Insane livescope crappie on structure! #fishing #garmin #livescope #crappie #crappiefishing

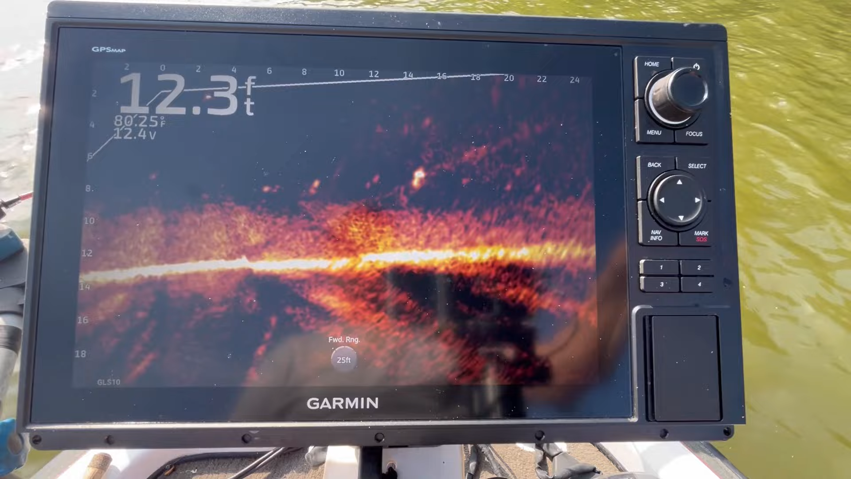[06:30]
On screen: depth 12.3 ft
there. If I can get down there to him. Going pretty fast. I gotta get it over the top of his head.
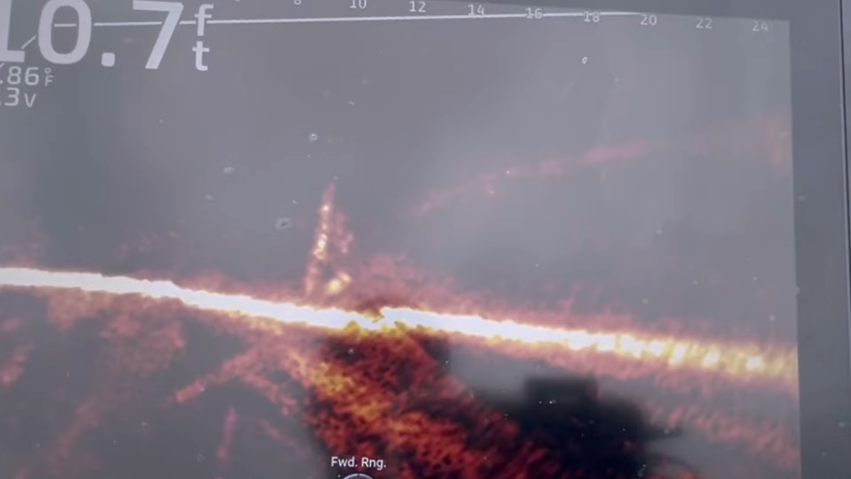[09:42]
Golly, what in the world is this? Look at that big old slab right there. Get in here, boy. Ooh. Come on in here, boy. He liked it, got off. Sure did.
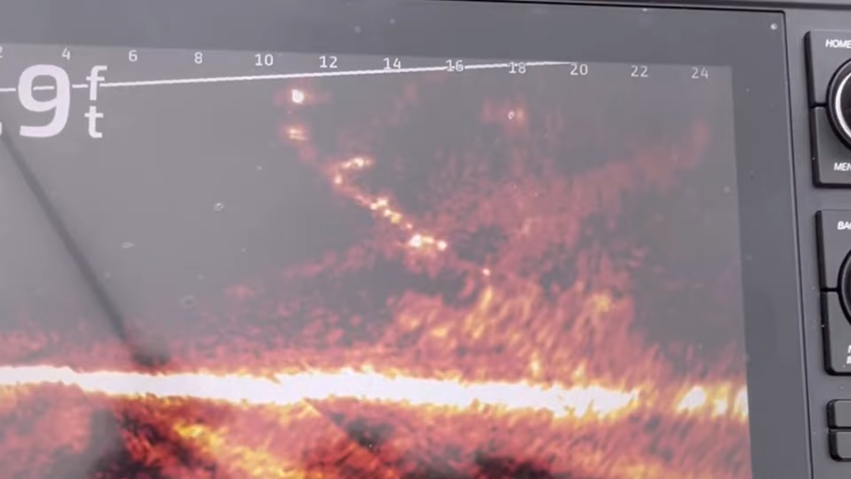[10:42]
There he comes. Back out of there.
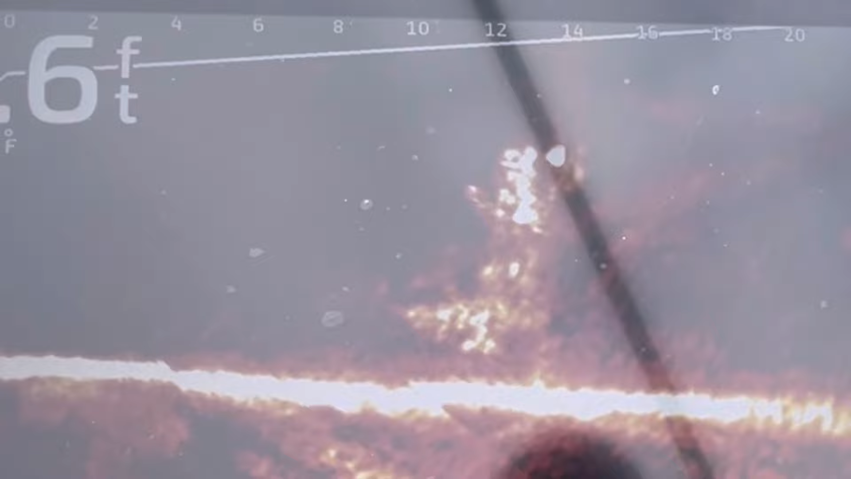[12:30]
There you go. Get on in here, boy.